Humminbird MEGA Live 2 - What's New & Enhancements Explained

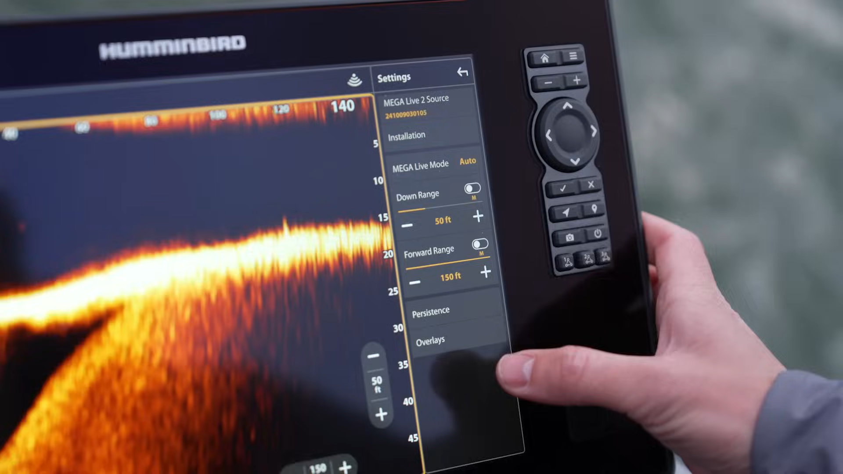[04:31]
This is going to allow you to offset your transducer a little bit so you know exactly how deep you're fishing.
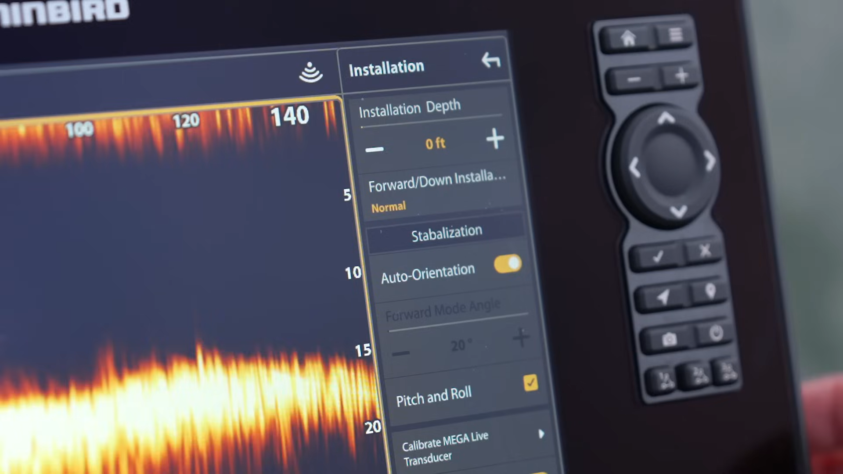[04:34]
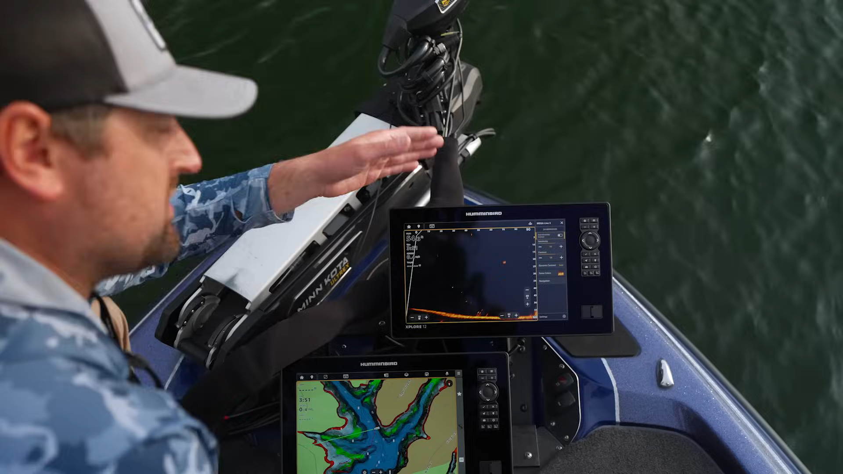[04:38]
We've set up our default so it works great right out of the box,
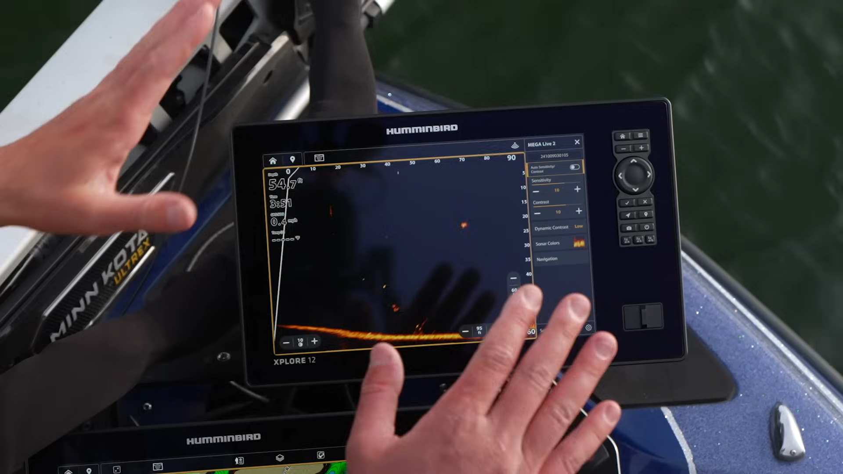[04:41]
but if you need to change a few things, right here is where you're going to use most of your setting changes.
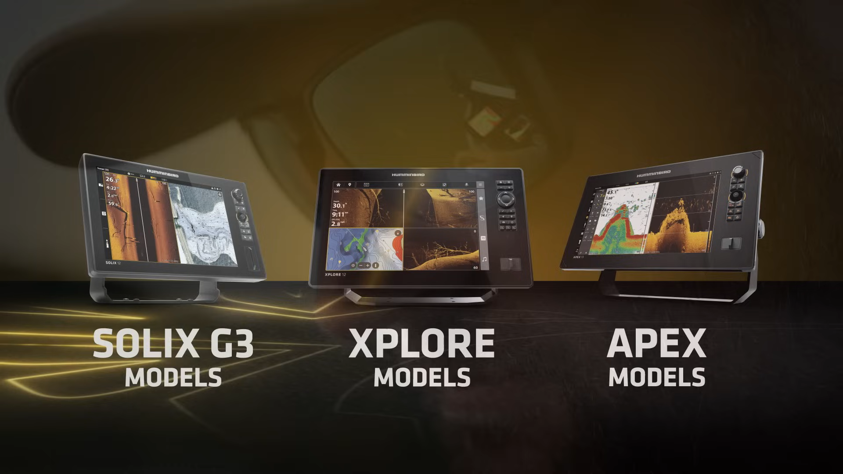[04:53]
It'll work with all the Explorer series units, all the Apex series units, and the Solix Gen 3 series units. We're super excited about this product.